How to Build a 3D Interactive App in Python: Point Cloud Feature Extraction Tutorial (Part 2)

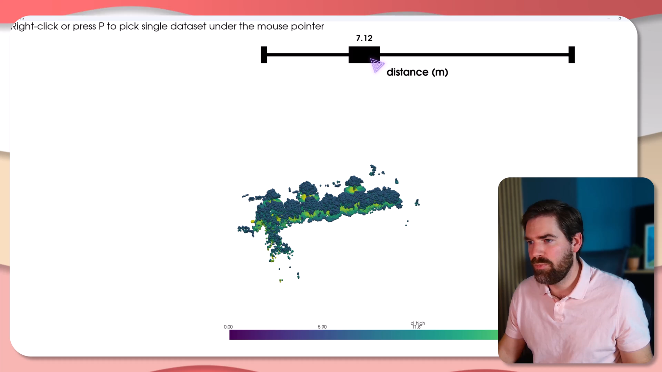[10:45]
So I could threshold like this. Just get rid of the ground.
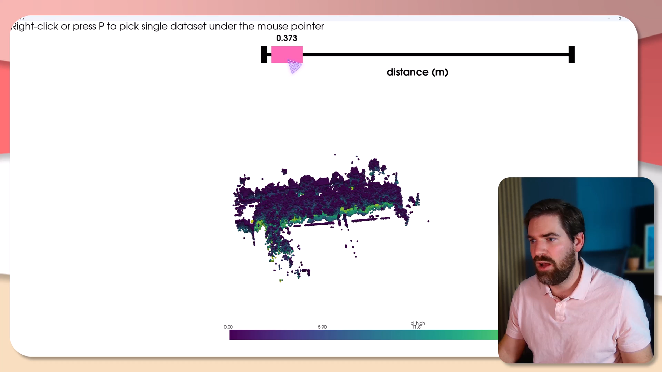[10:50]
Yeah, like this. And now I press P
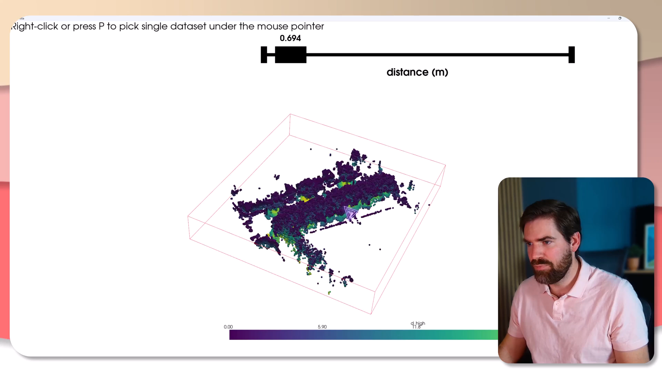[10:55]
and all the remaining points are now in an object.
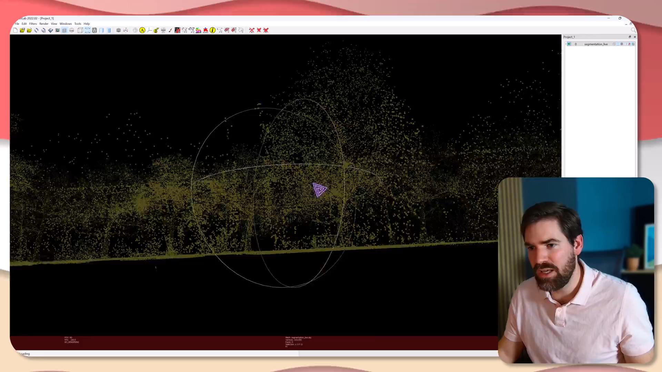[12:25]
But as you can see, we don't have the ground anymore, only the part that I left here. Right? So it works.
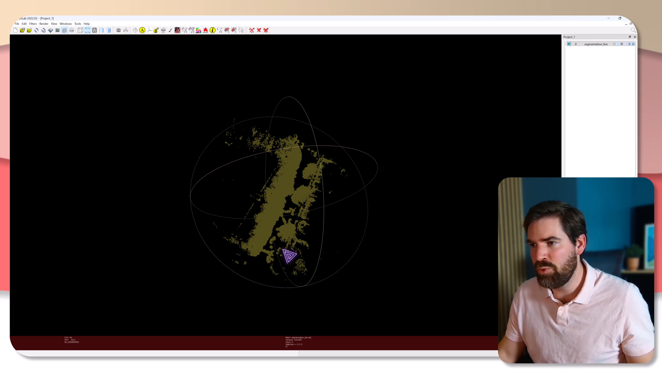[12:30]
We have the selection out of the thresholding that we had. And this is marvelous. Now, the last thing that I wanted to maybe
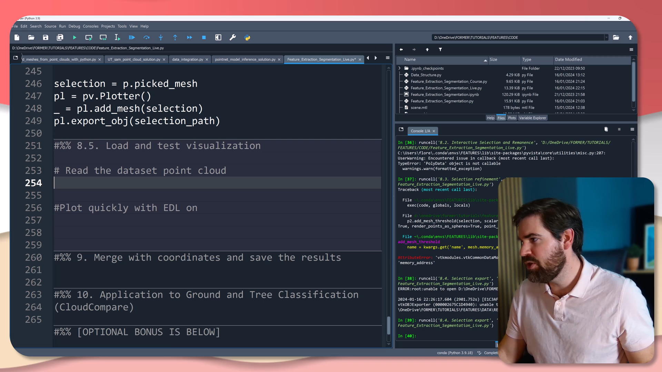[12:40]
show is actually to load that and visualize back to show you that you have the way to go back. Right?
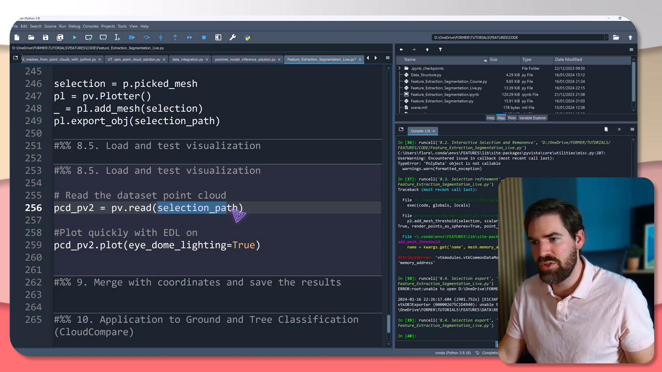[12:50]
So pcdnrpv2 read the selection path that we put there and put the item lightning. So that's what I'm doing.
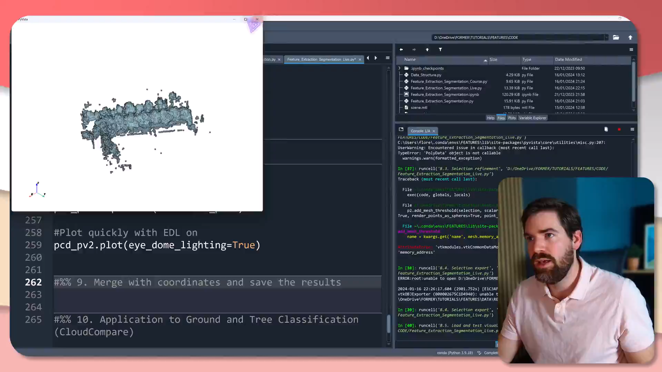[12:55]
And as you can see, right, we have our selection that is red. So that is marvelous. Beautiful.
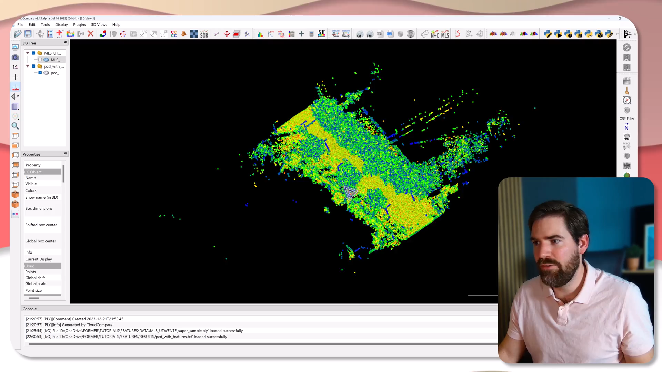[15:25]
I apply, and as you can see, I now have my point cloud with the features that we computed. And this is an absolute wonder. So RGB was already existing, but Scalafield, we have now, oh, it's not the good one, I dropped the RGB.
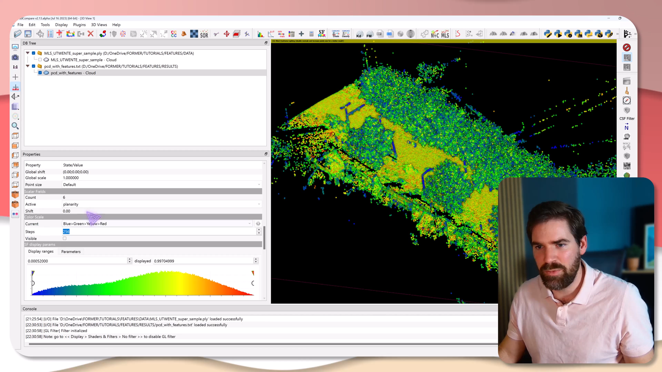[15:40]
But as Scalafield, we have planarity, we have linearity, and you can see that you identify the pole really nicely there.
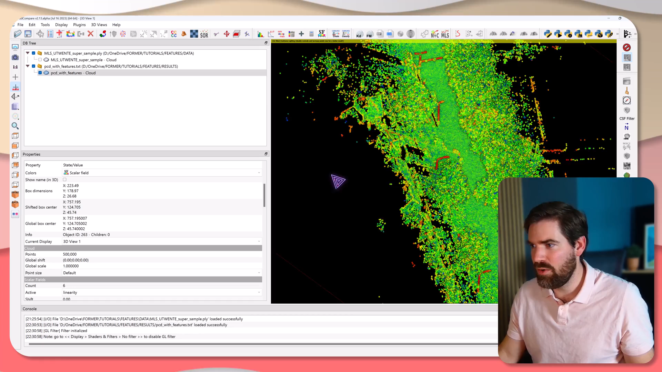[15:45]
We have omnivariance.
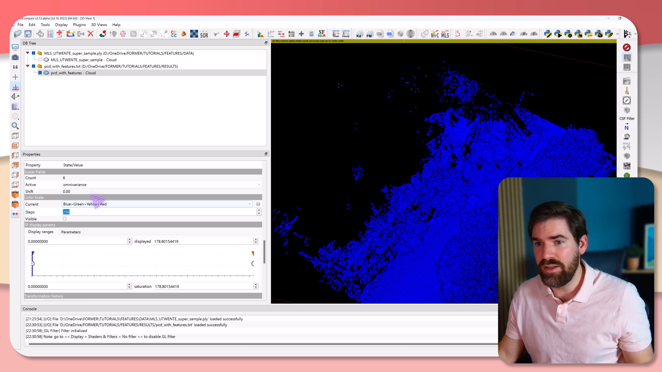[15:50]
Omnivariance, I have to filter out a bit for you to see. So if I filter out this point, as you can see, which is noise, it is Scalafield, filter by value, export.
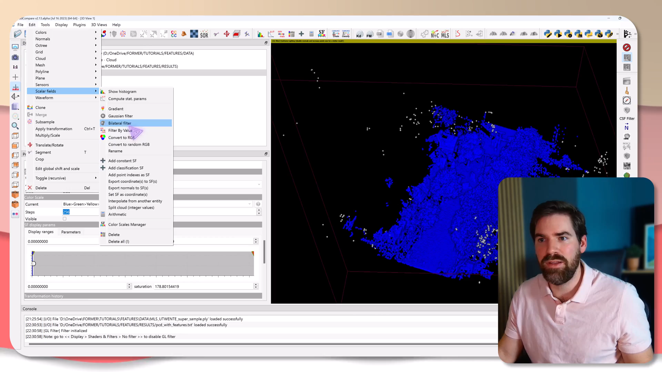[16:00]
You see omnivariance allow us to find that we have a lot of common variants in this area, whereas in the trees, yeah, something is happening.